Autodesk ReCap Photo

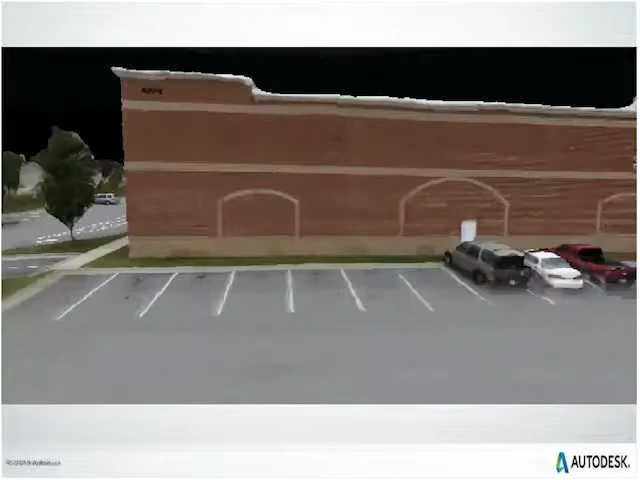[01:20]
I did mention that we spin everything around, right? You can see as it slows down, you can see the actual point.
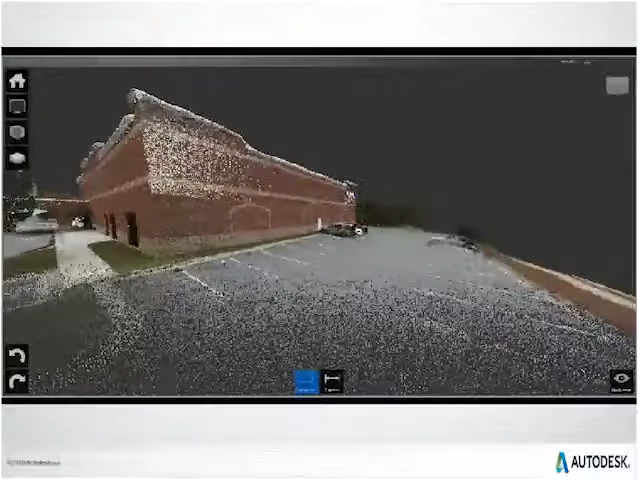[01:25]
Now if you try to do this without Recap, it would be very, very slow.
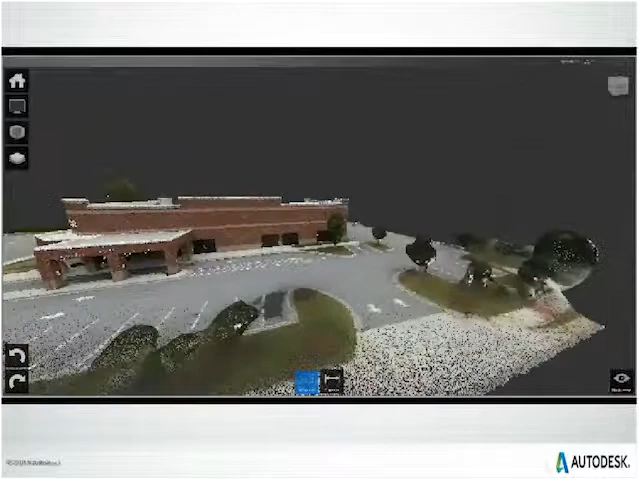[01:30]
Like I said, Recap really streamlines everything. I think they're going to stop here for a second and actually draw the second floor. When they're done spinning, here we go,
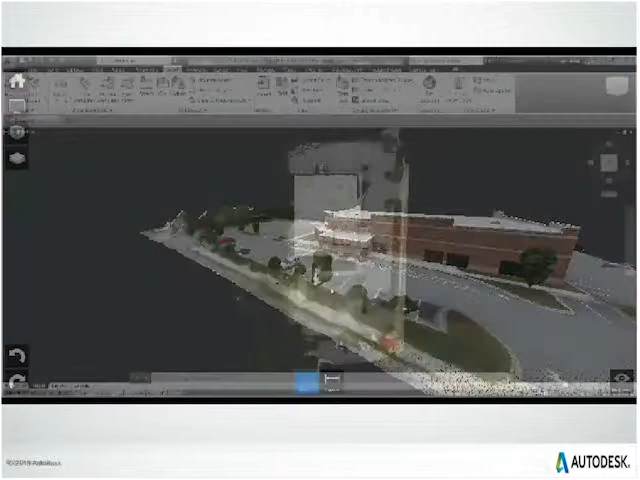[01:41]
and now we're in AutoCAD before we're in Rabbit, spin, spin, get it just the right place, and then move it.
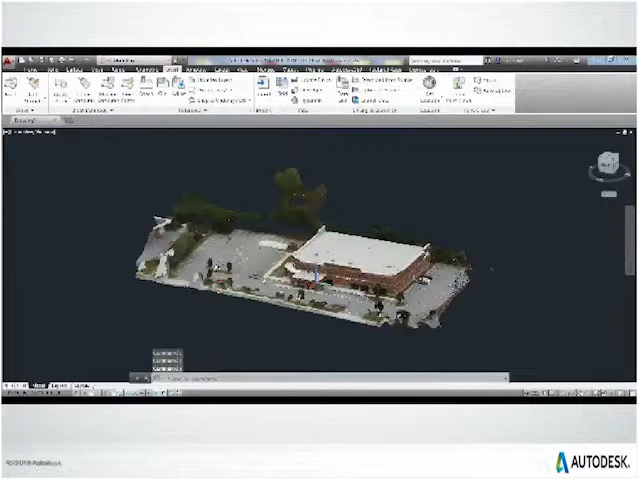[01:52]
And here we go, we're going to add in that second floor.
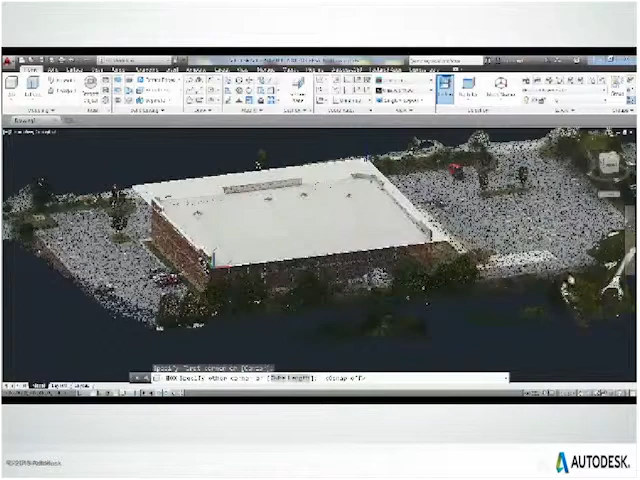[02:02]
Okay, I think you get the general idea.